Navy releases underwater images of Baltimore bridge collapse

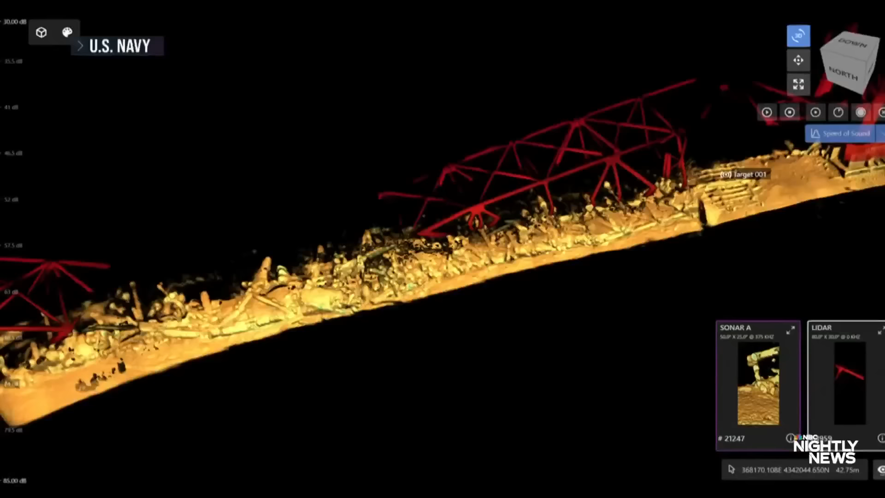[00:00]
The U.S. Navy's 3D sonar images provide the first view yet of the Francis
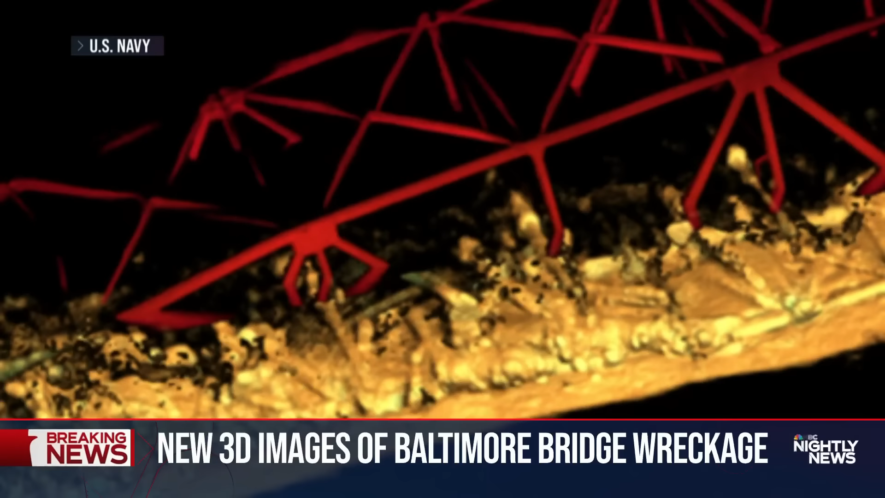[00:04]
Scott Key Bridge now resting on the muddy bottom of the Patapsco River.